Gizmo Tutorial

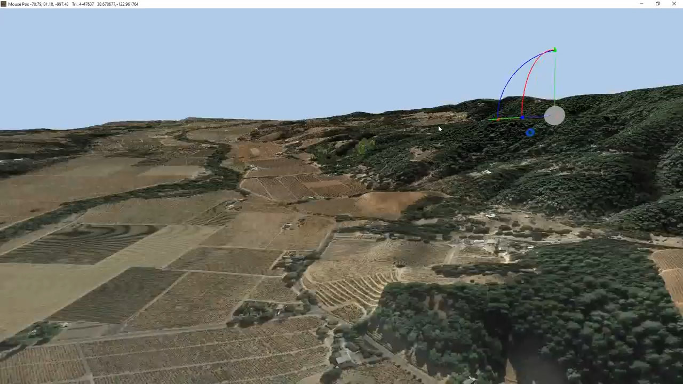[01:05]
still going to stay on top of the ground and if I move that back down there you see
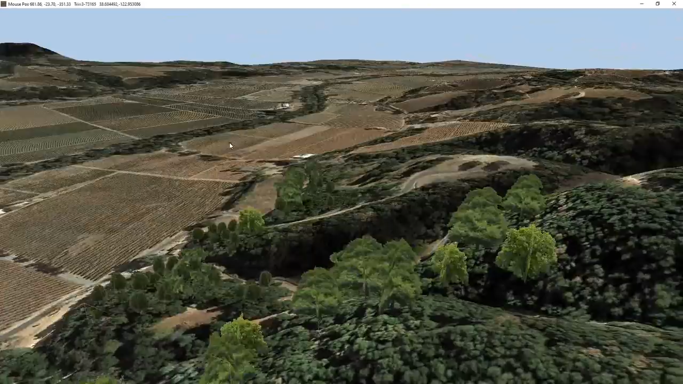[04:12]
that high res but it's an option and it's